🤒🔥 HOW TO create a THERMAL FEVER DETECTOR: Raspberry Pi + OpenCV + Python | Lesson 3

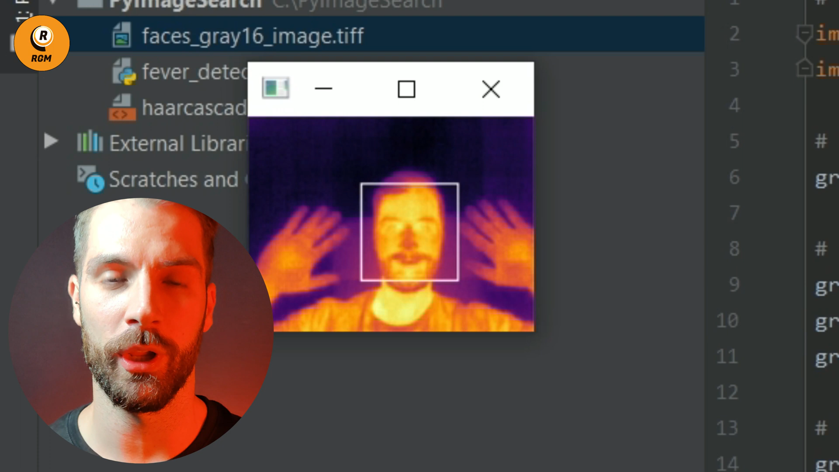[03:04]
As you can see, we have detected a face on a thermal image, and we have drawn the boundary box around the face.
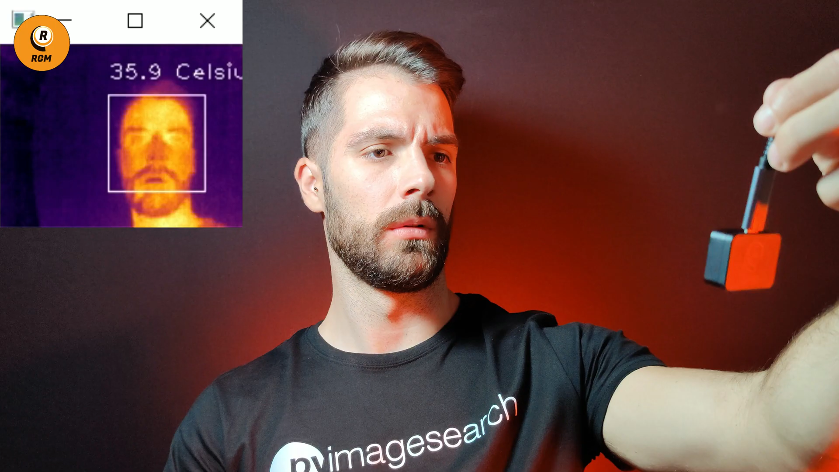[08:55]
On screen: spot 35.9°C
Let me drink some cool water. Here, as you can see, I don't have a fiber. I'm in my right temperature.